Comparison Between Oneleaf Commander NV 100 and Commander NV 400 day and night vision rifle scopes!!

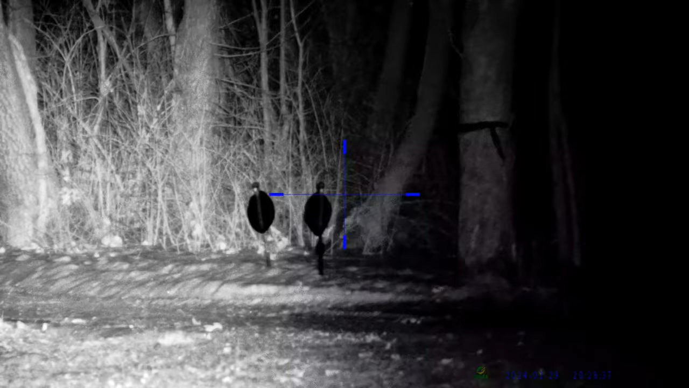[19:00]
alright everybody here's a hundred yards at night
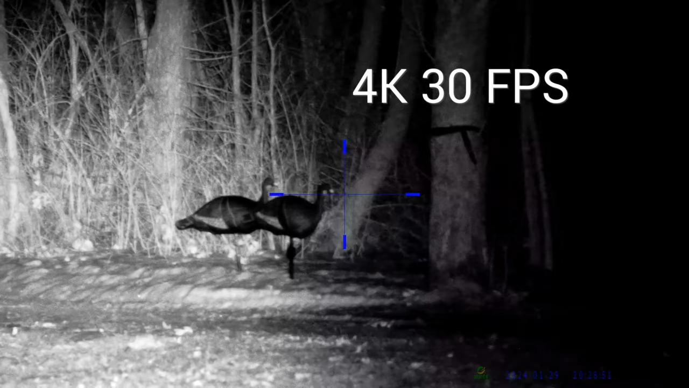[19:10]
sunshade is off those are the turkey decoys hundred yards pretty damn clear just wanted to show this to you and this is zoomed out to I mean the smallest power I can zoom it in just a little bit if you
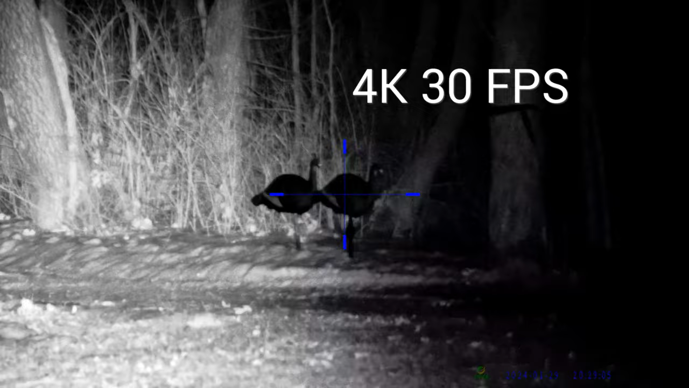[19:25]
if I can get it to zoom in
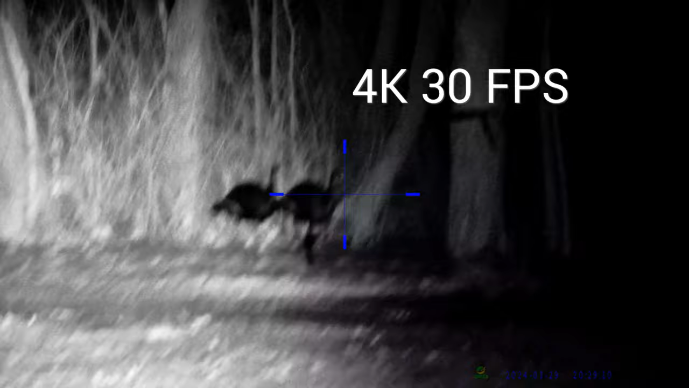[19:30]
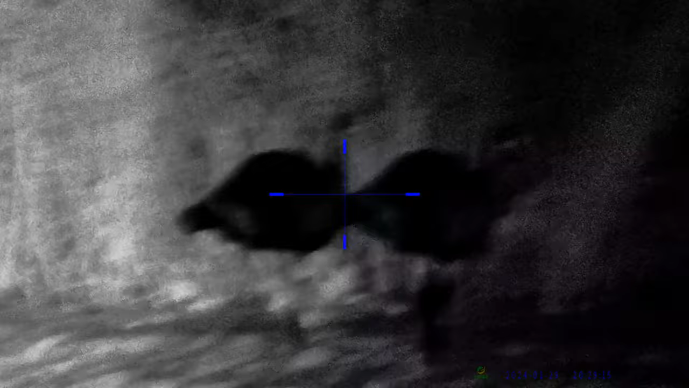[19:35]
that's all yeah I mean that's pretty damn clear alright I'll get back to the lair and give you my final thoughts